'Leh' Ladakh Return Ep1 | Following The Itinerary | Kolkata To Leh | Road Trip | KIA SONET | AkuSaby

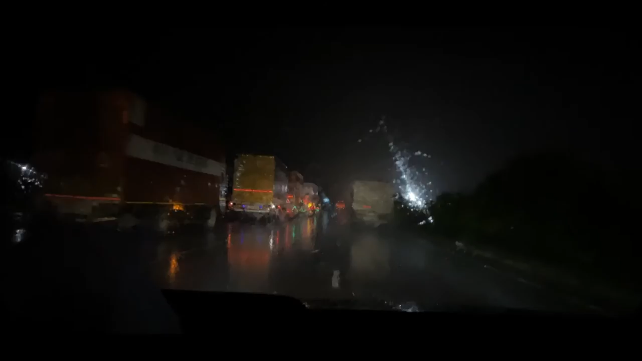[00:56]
ट्रिप के पहले दिन एक्साइटमेंट लेवल ही कुछ और होता है और इसलिए हम लोगों ने प्लाइन किया कि हम लोग फर्स दे थाउजन किलमेटर्स कवर करेंगे हम लोग अभी
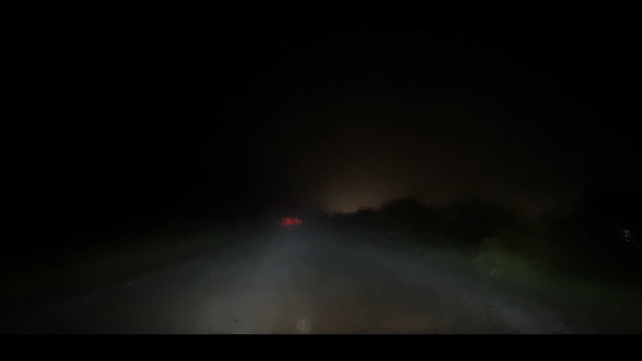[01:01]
लग्चाओ के रास्ते पे हैं और प्याग्राज क्रॉस के हम लोगो ने वीच रास्ते में इतनी जोर से बारिश चाट हो गई है मतलब विजबिलिटी पूरा ही ख़तम हो गया है वी डोट नो फब इसके राद हमको पाँ जाएंगे और बदल बदल ऐसी चलता रहा तो किते दूर जा पाएंगे